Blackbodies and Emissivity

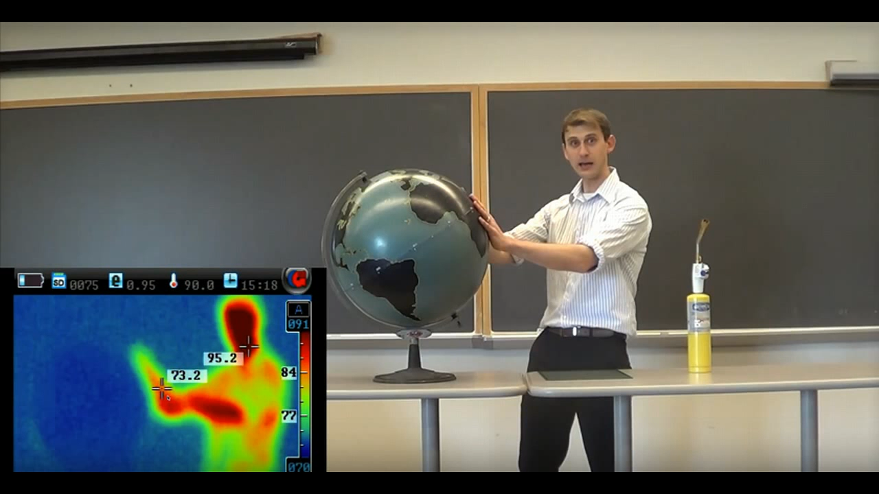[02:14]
In fact, most objects that we think of emit infrared light because they're not hot enough to emit visible light. Here's an example. A professor here from Cornell University is doing a demonstration, and he's actually going to show how the Earth emits infrared. Right now, you can see infrared coming from the professor using this special camera. And when he heats up the Earth using this flame torch,